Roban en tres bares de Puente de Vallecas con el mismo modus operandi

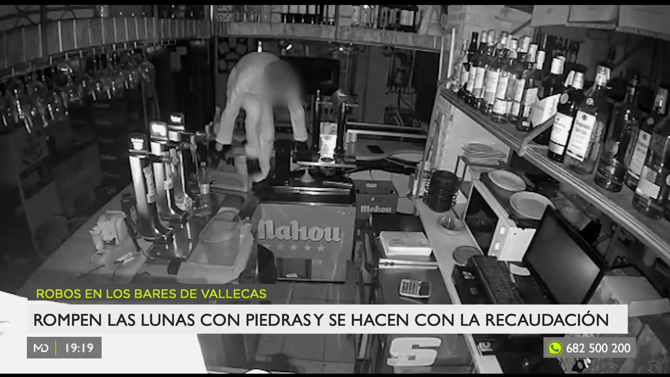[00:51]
ha bajado por aquí y ha llegado hasta la caja registradora, que es donde ha cogido todo lo que ha podido. ¿Qué se ha llevado? Pues en torno a 600 euros que había entre el cambio y la recaudación de anoche. Lo demás, en principio, no me ha dado tiempo todavía a mirarlo todo.